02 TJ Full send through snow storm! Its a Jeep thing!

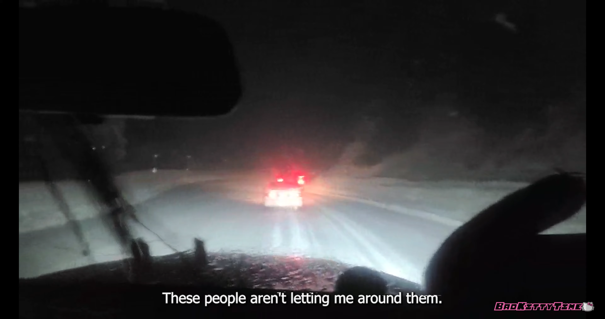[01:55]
Ashley said, what the fuck? You were serious. I just thought somebody showed up with some good blow. No, it's snowing. We are in Big Bear, California, guys. I'm trying to get these people to let me by. We are still in Southern California, amazingly.
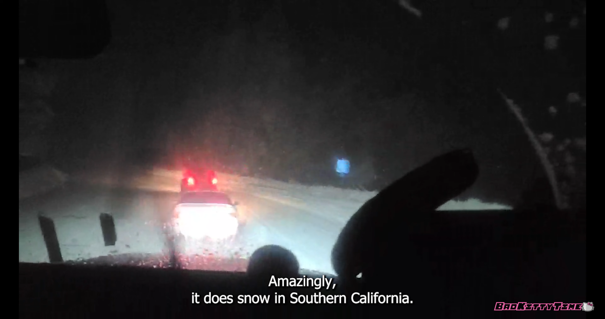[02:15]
It does snow in Southern California. Are you guys shocked? You can do this? What are you gonna do? You gonna try and pass this guy? In the snow? Does it matter that it's in the snow? I mean, I guess not. We're in the Jeep. Yeah, we spent the day up here. Sorry, we were, visiting with friends and family, and I don't know, just having kitty bunny time, I guess.
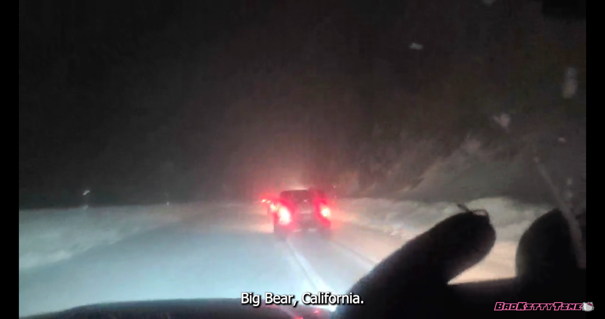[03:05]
But yeah, this is Big Bear, California. It snows here. Snows here quite a bit. Yeah, this guy's being a dick. Oh, he's next to us. Watch out. He's like literally right next to us right now.
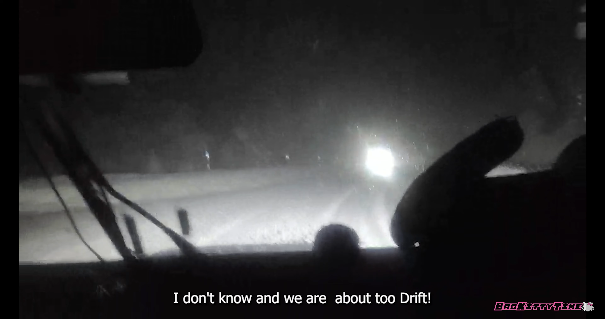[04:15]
Oh! Whoa! Whoa! Kitty getting wild. Man, it's snowing like crazy, guys. It's coming down. People gonna be snowed in tonight. You feel it? Yeah. A little, I'm not trying.
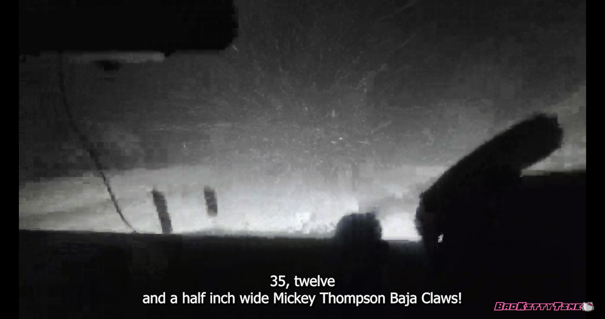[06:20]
There you go. Mickey Thompson Baja claws. I'm rocking it in 4x4.
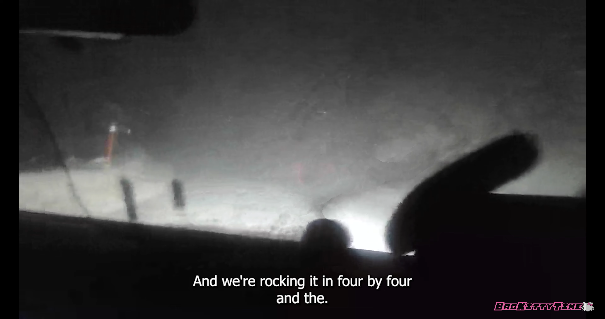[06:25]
And we're rocking it in 4x4. Yeah, using the whole fucking road. And yeah, we are using the whole road. That is true. And it's a blizzard. It is fun. I'm not going to lie, Ashley. It's fun.
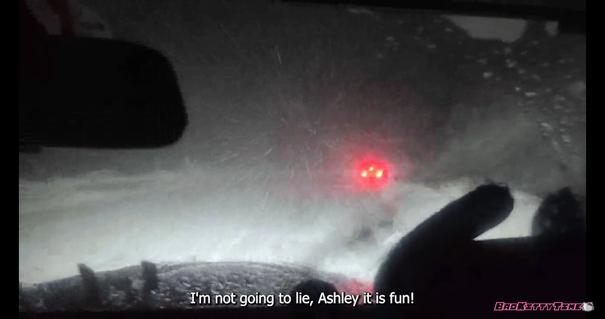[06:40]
We're going to have to approach this guy kind of carefully because he's fucking not going. Yeah, he's rough. He's having a hard time.